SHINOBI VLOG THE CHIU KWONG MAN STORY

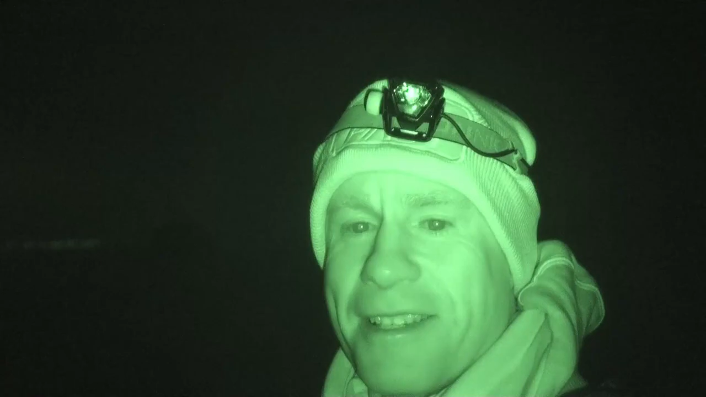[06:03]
This is the steps where everyone runs up It's pitch Well it's not pitch dark But it's a lot of Brightness down here A little bit of light left I had to jump over the barrier to get down Anyway this is what I'm going to do I'm going to have
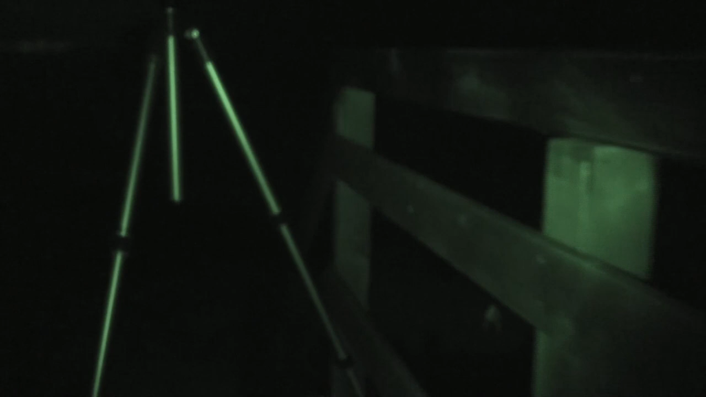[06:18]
One tripod here In the background you're going to see
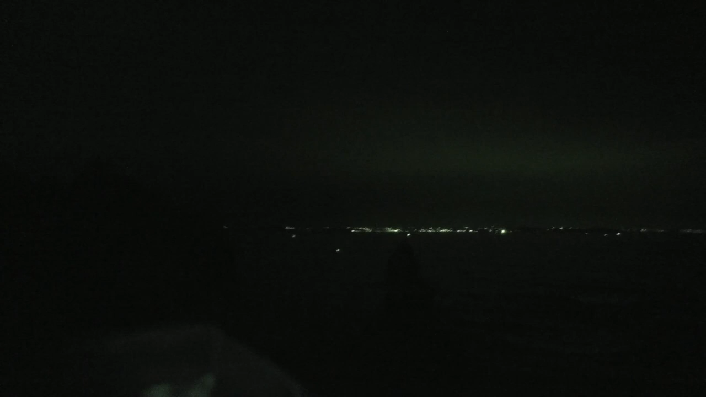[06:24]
The The That is Alvar And there's some rocks over here And hopefully the moon is going to pop up So I'm just going to get set up
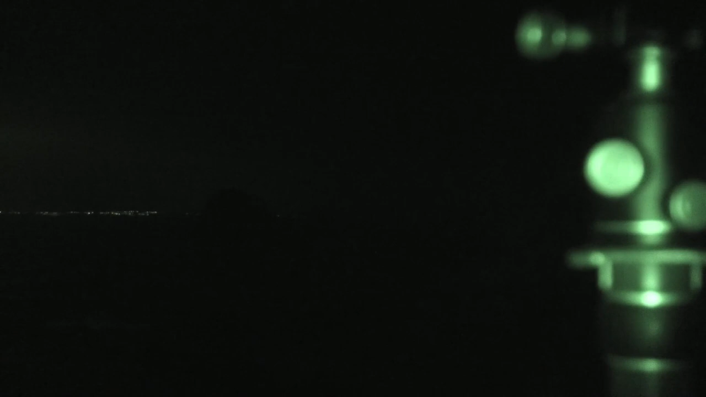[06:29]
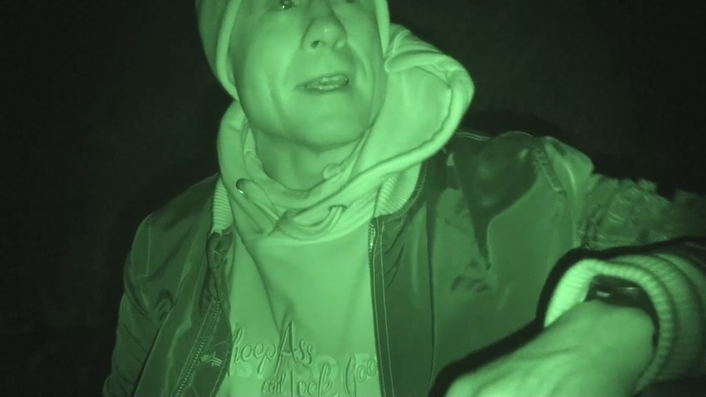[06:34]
Right I've got about 50 minutes to kill So I thought I'll do my first ever Night vision shout out Johnny Jitsu shout out